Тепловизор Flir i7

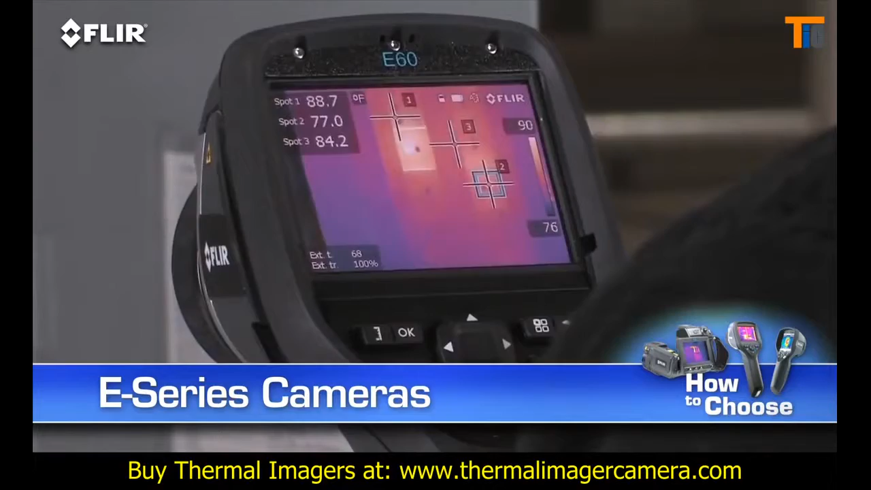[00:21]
Like a built-in digital camera, this lets you take thermal and visible light images
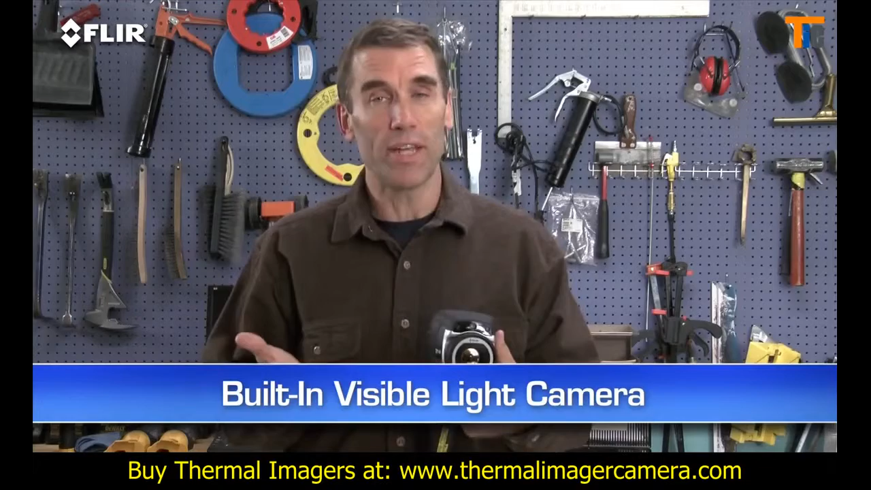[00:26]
simultaneously so it's easier to show what needs to be fixed and where. Great for reports.
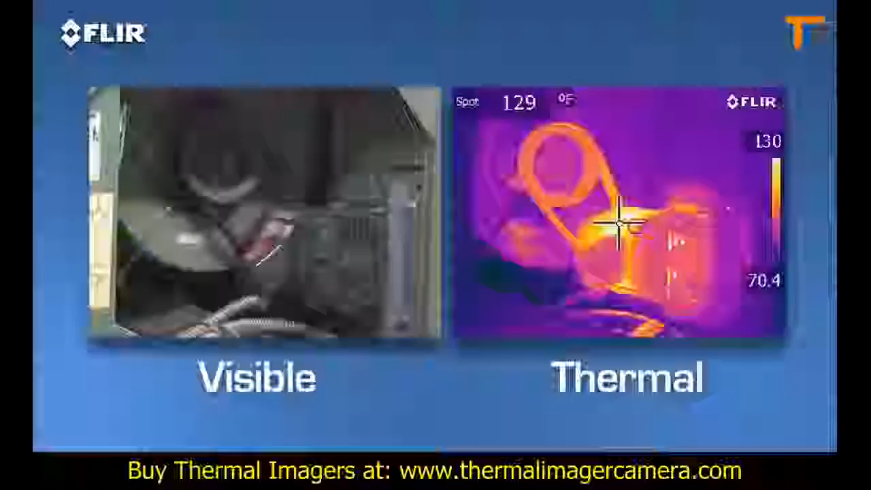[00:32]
On screen: spot 129°F
There's an onboard LED lamp and laser pointer so you can illuminate and mark targets in the visual picture.
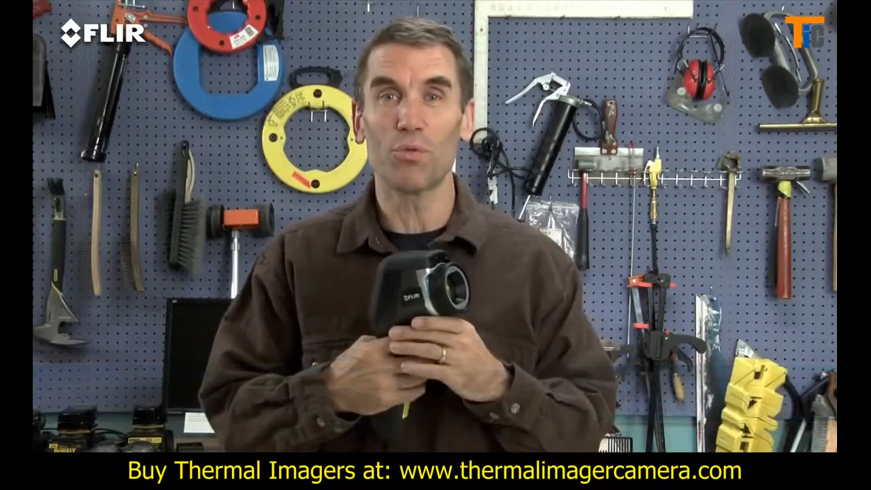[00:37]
And then there's this high resolution touch screen. This is really handy.
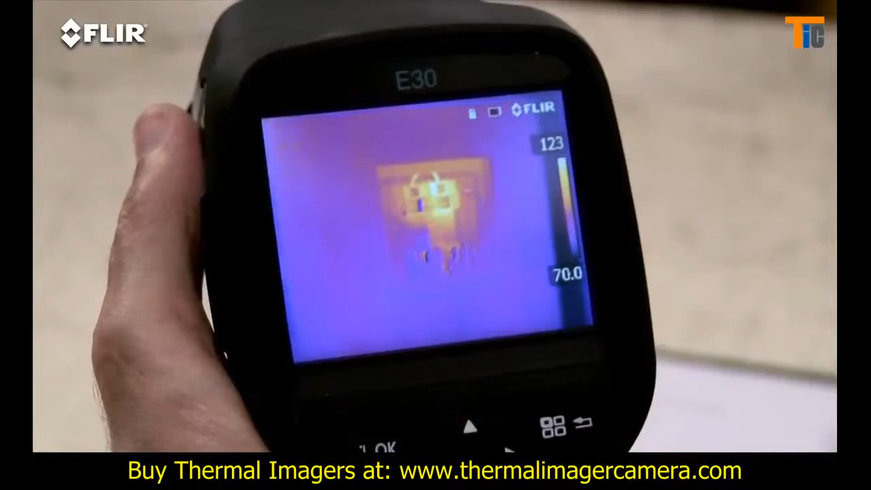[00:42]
Just tap it to bring up the menu and all the E-Series analysis tools, like emissivity and other parameters to make sure you're detecting right.
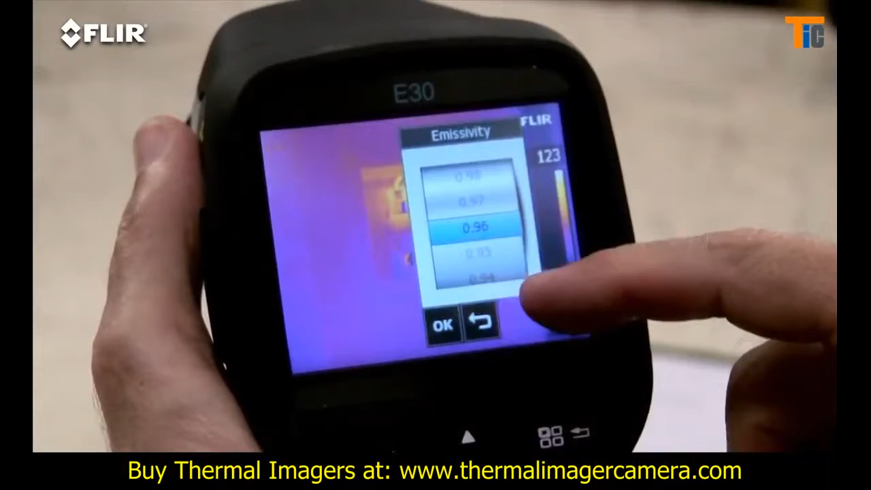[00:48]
Plenty of color palette choices for the best definition.
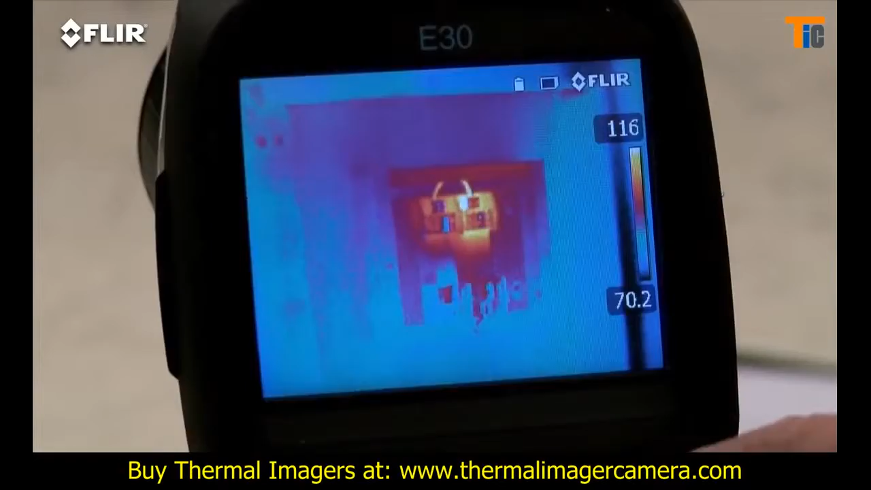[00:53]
A moveable spot meter, area box and so on.
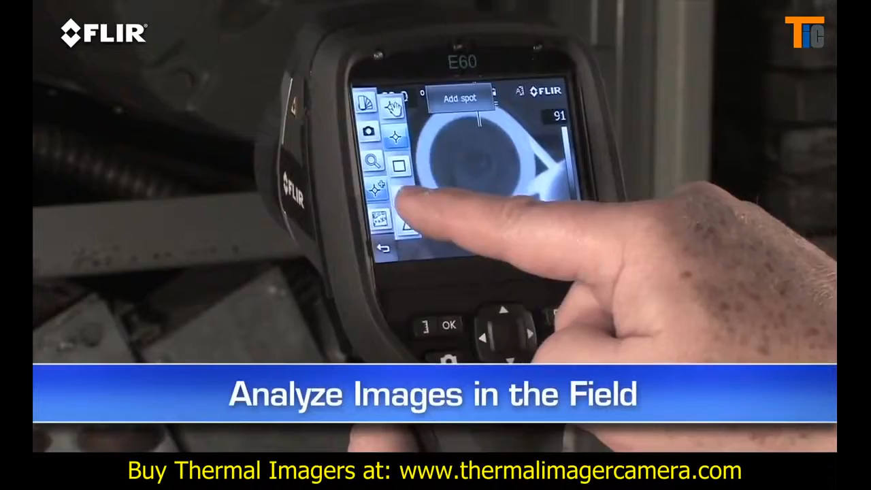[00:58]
This lets you analyze any spot in the image right in the field. By the way, if you're wearing work gloves, you can use these big buttons instead.
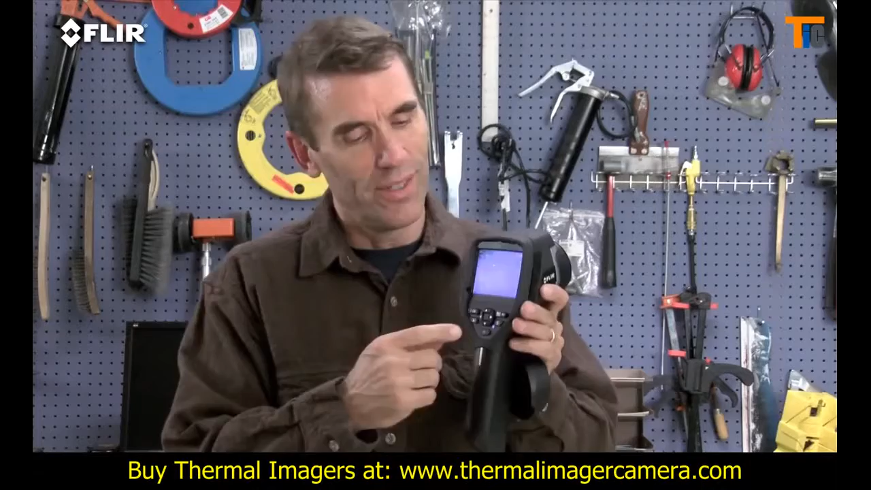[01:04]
Manual focus is another thing that's different about the E-Series. It gives you full control to make sure your images are razor sharp.
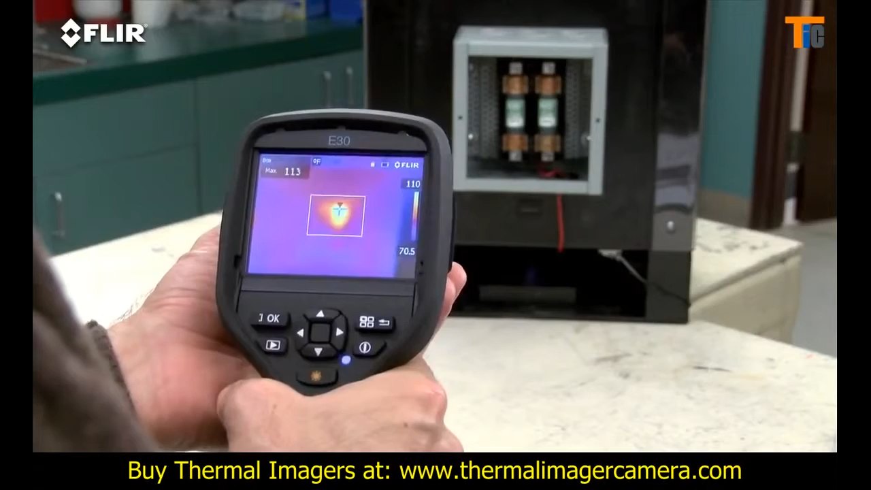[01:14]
Very important for detecting accurate temperatures. E-Series has interchangeable lenses too.
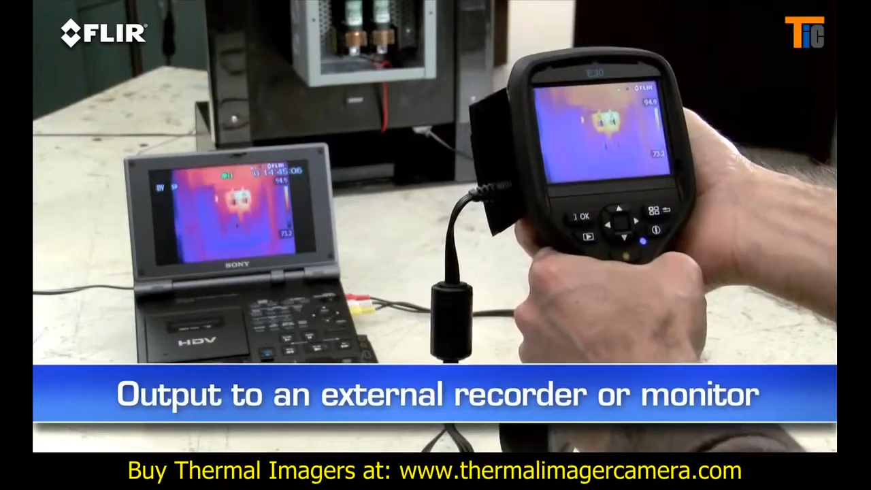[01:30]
It's also a good way to review stills and for recording your IR inspections to an outboard device for later playback and documentation.
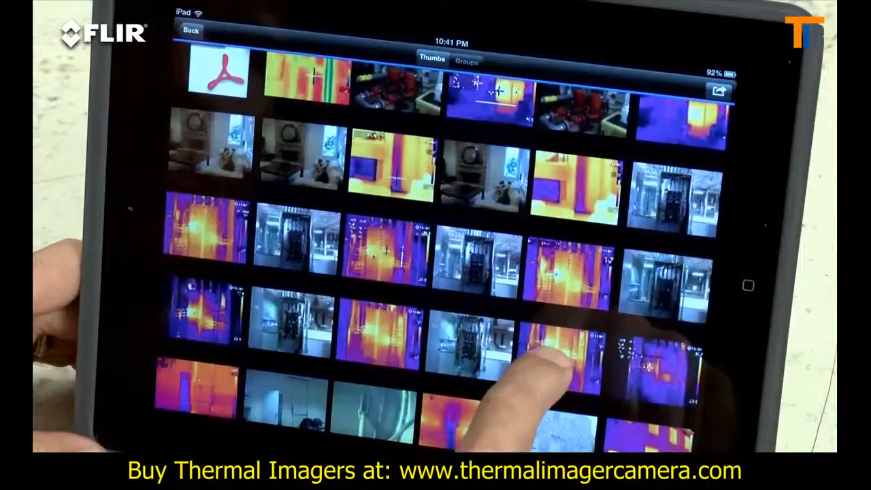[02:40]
The app also lets you import stored radiometric JPEGs from the camera, edit them to adjust levels,
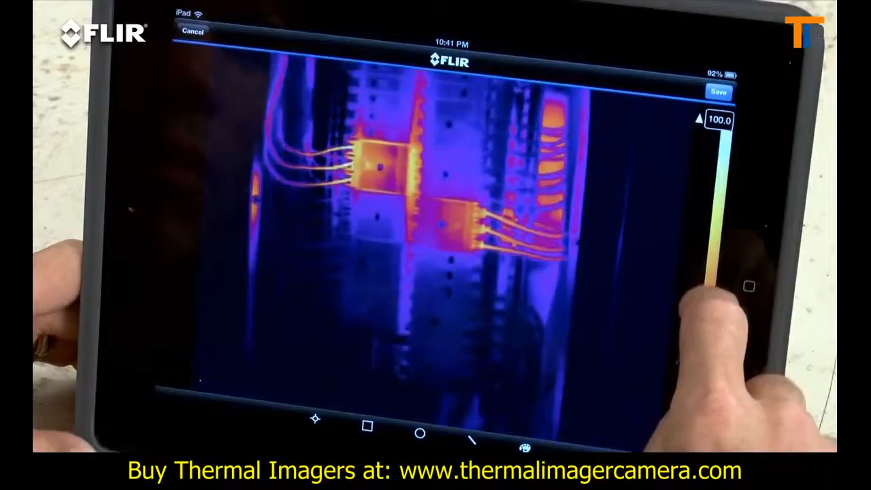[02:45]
change the look, add tools, whatever you need to tune and analyze the images.
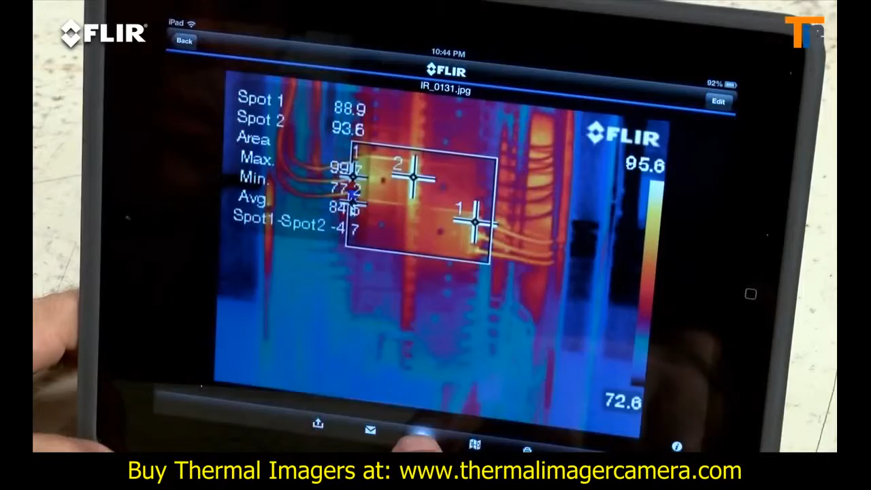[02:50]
Even create a simple report on site and send it off in an email.
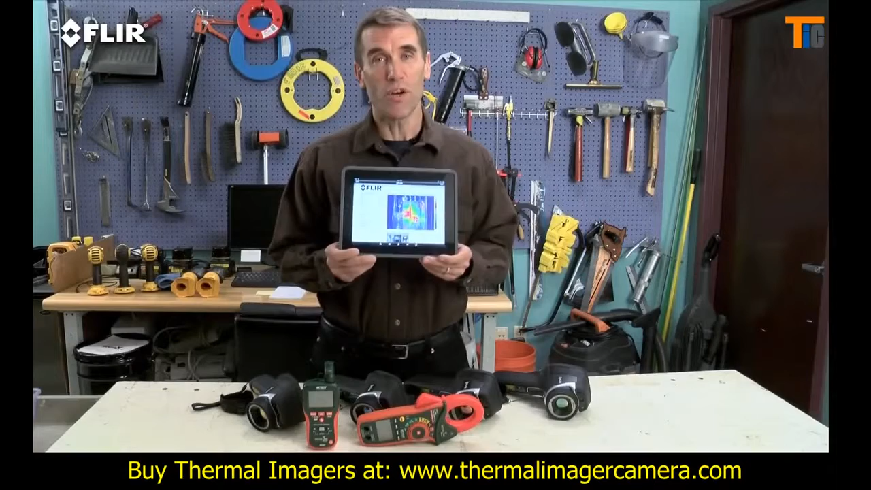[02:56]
This is huge when you need to share findings with decision makers and repair teams right away, because you don't always have time to head back to the office. You can also connect via Bluetooth to a wireless headset to record voice annotations,
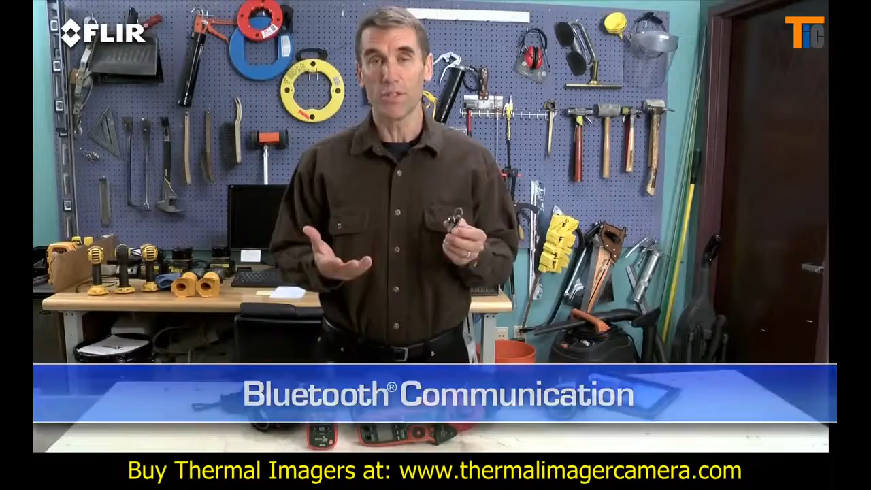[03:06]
and to X-Tech MeterLink equipment, so you can embed electrical load data into your thermal images as you capture them.
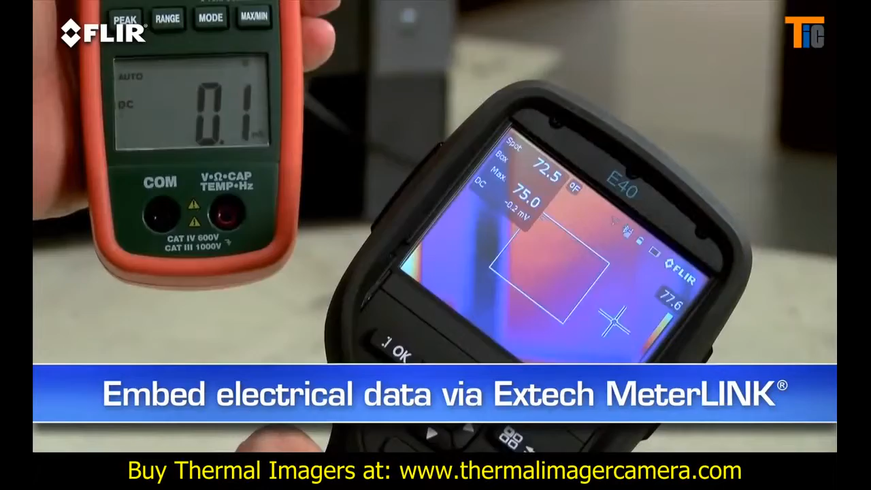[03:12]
On screen: spot 72.5°F
A must-have for measuring more than just temperatures. This is extra information that shows up automatically in reports. Other features, a higher-res visible camera,
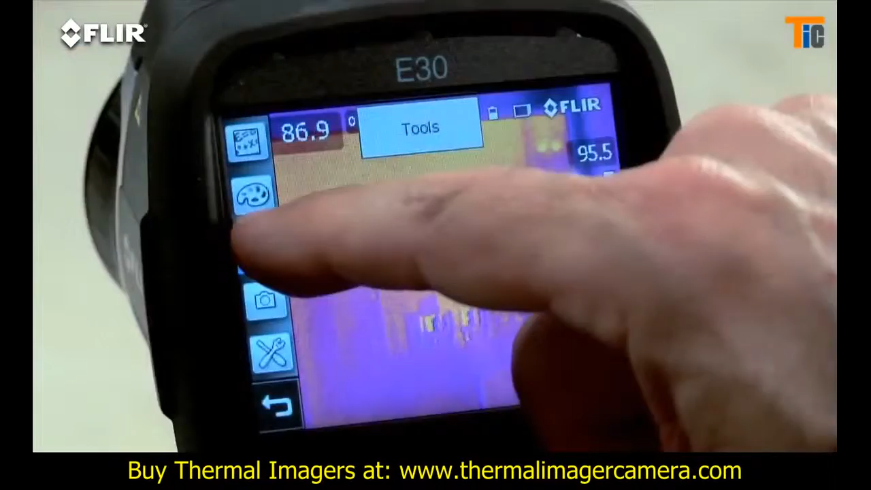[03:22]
and multiple movable in-camera area box and spot meter tools to help you compare more temperatures.
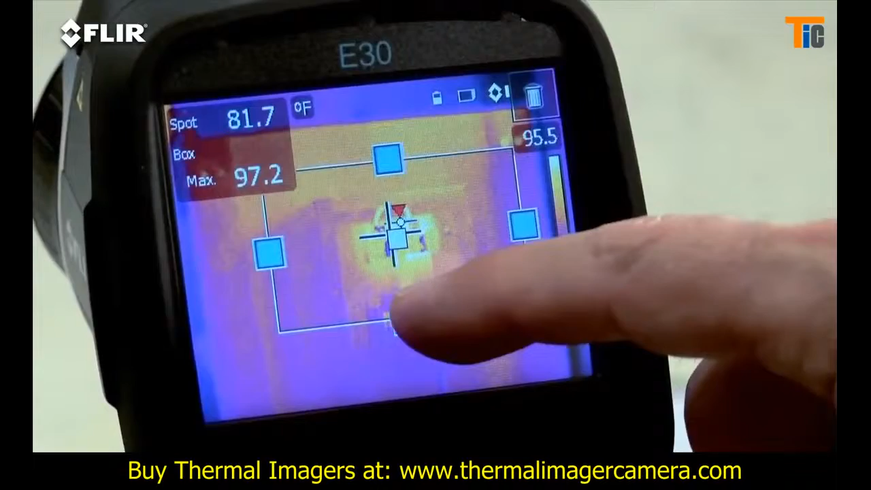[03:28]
On screen: spot 81.7°F
Plus you get picture in picture, another good way to reference the location of problems. Now if you want all this, but you need more than double the thermal resolution and even higher sensitivity,
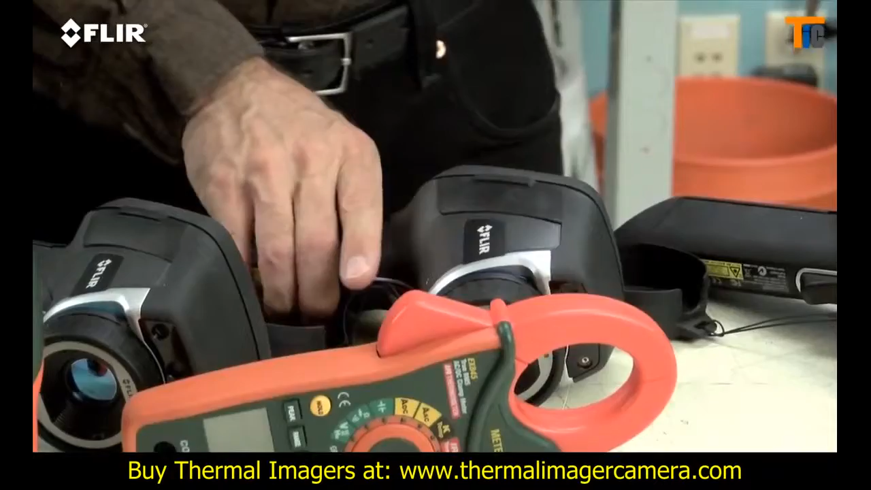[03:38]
then the E50 is a better fit. Now of course more pixel resolution means more detailed thermal images,
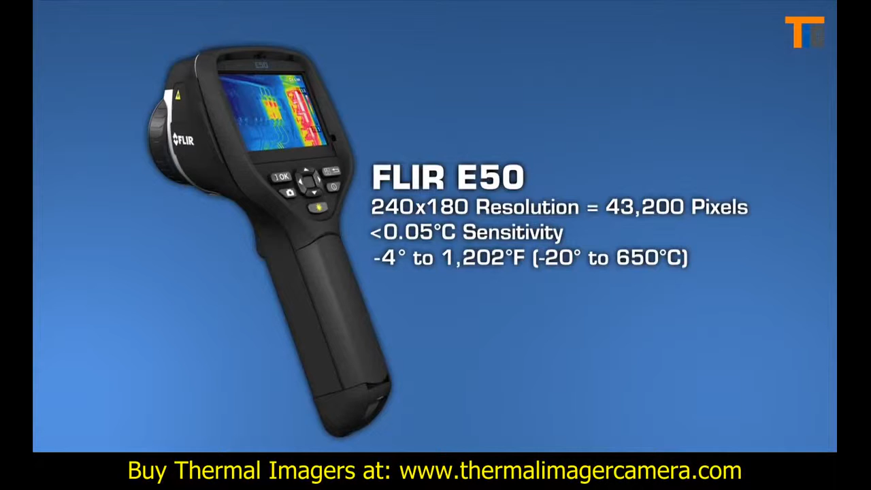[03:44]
and greater accuracy when you're scanning targets farther away.
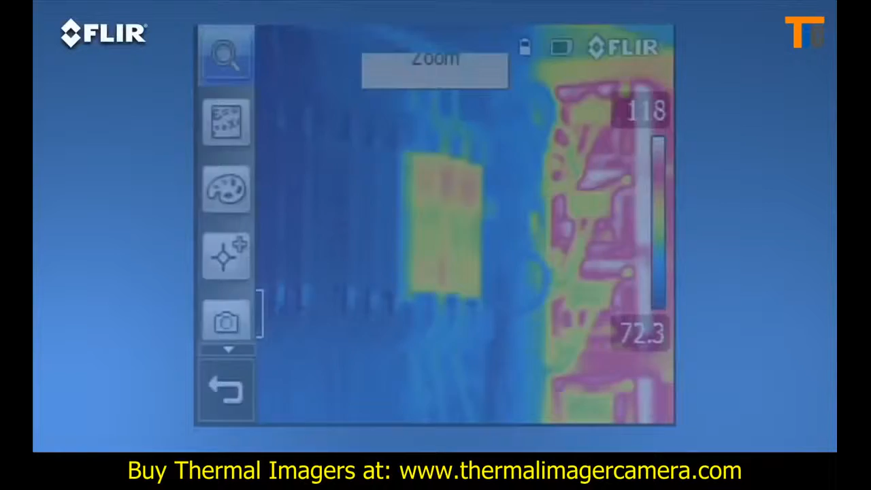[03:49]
The E50 also features digital zoom that gets you up to four times closer,